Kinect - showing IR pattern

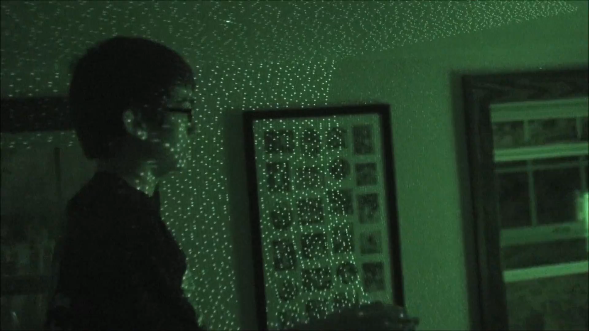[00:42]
There's some brighter dots in there too. Really? Like where I am?
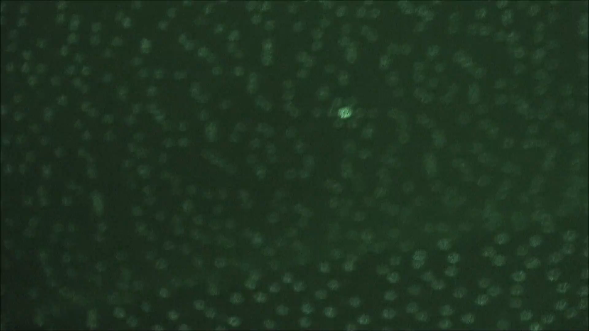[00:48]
No, like kind of up to that side of the picture.
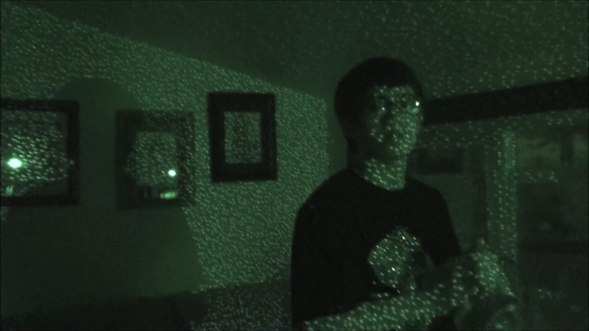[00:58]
It's really weird because turning in regular mode, you can't see anything. But when you turn into infrared... It's a computer. Oh. Oh, this is an easy one hander. Oh, gosh.
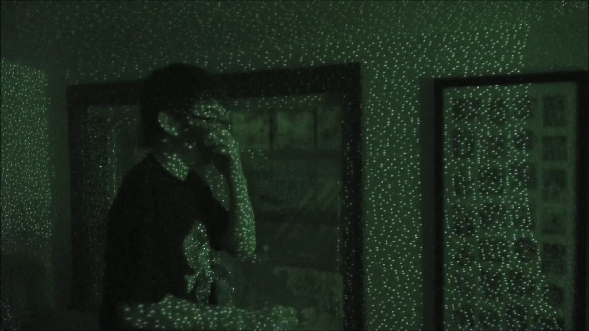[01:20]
Looks like there's even some dimmer lights in there too.
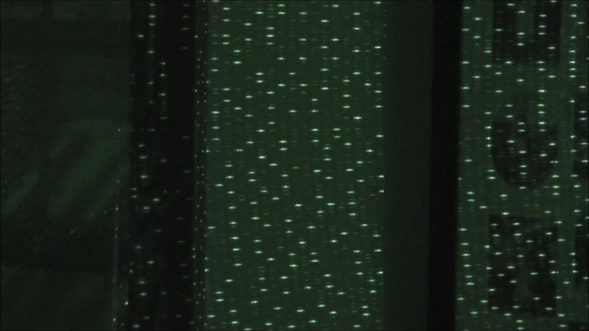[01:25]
It's like this weird matrix of bright and